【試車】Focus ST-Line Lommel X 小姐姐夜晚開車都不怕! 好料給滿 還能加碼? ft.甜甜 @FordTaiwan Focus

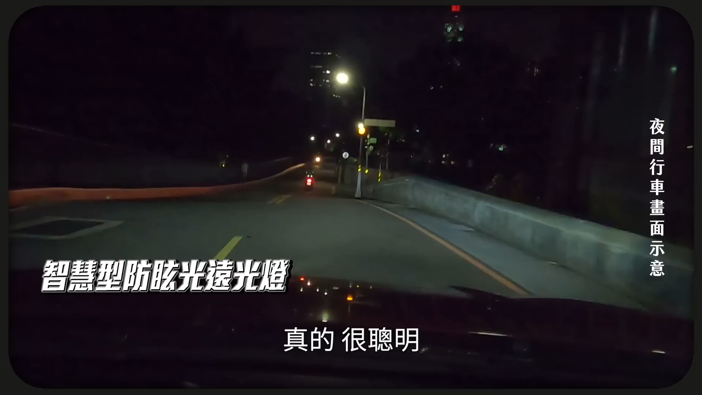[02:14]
明 而且它還可以水平這樣子調整就是其實你在過一些彎的時候有些地方看不到它就先幫你智慧照明先幫你照亮眼前
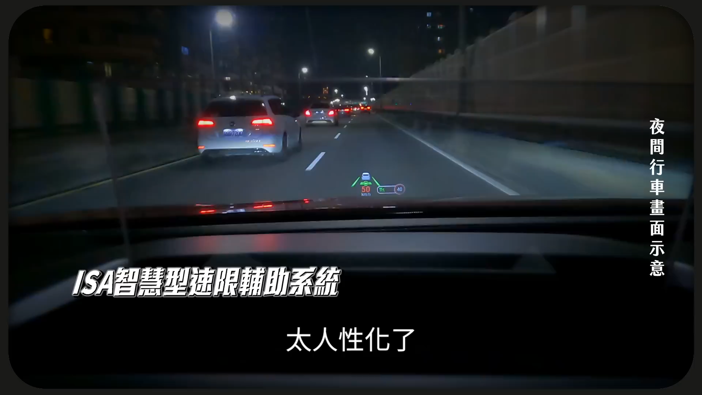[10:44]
亮太人性化了所以你如果稍微超過它還給你亮一下亮一下太人性化了未來就是希望大家都能安全駕馭而且不要再被吃